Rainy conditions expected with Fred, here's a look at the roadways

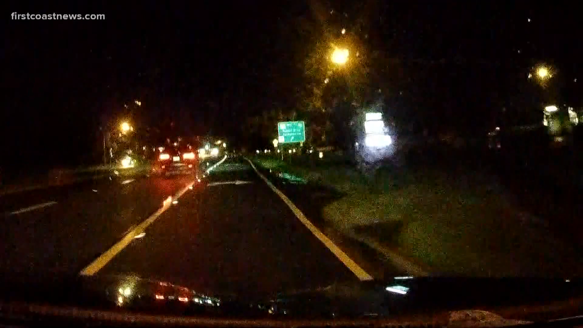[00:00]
Good morning, guys. Leah Shields here off camera this morning. You're taking a look as we get onto JTB. We were just driving on 3rd Street and it was pretty dry in the Jacksonville Beach area right now. Just a little bit of drizzle. You might see our windshield wipers moving just a bit, but we had just gotten through a good downpour on JTB, so I'm trying to go back in that direction and show you guys the slick roadways. You can see with the reflection of the lights there, some huddling on the roadways, so it's like roadways, early morning commute, not a great combination,